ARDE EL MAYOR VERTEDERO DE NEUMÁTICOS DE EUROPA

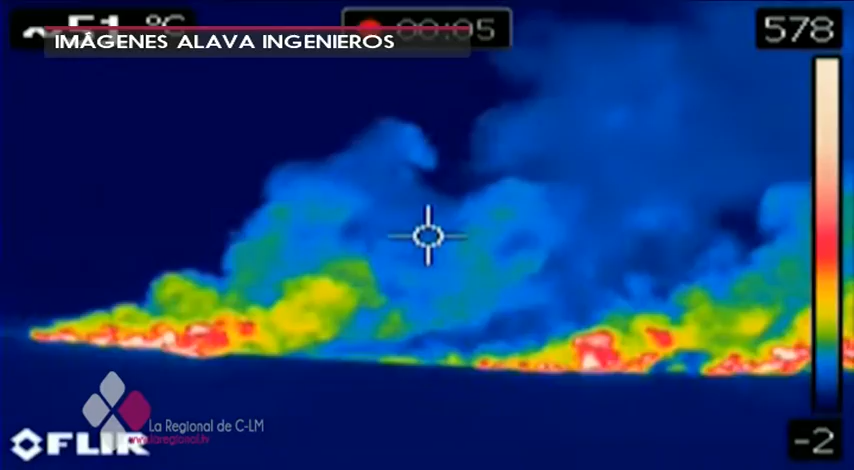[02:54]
Altas temperaturas por la quema de neumáticos y un viento de más de 25 kilómetros por hora que dificultan los trabajos de extinción,
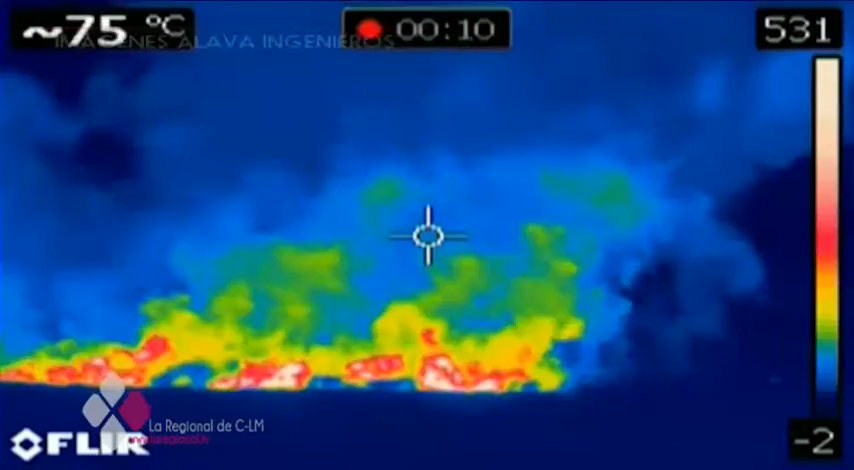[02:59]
On screen: spot 75°C
aunque se espera que a partir de esta tarde empeoren las condiciones climáticas.